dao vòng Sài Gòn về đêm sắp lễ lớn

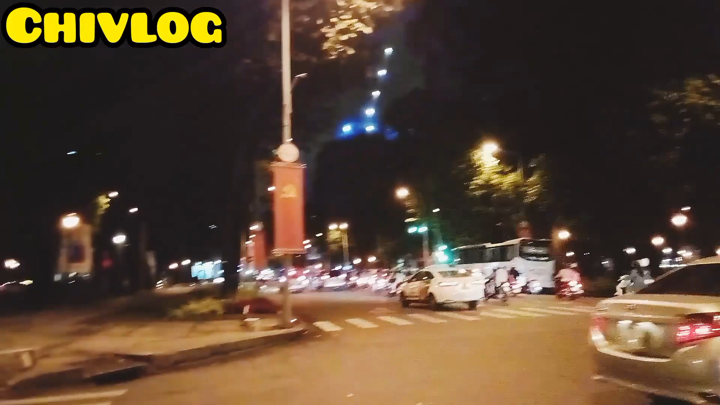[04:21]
Vinh độc lập sau lưng em á Em đánh vòng cho cả nhà đi nha Đi chung với em nha, cả nhà Nhà thờ Đức Bà ở đó nha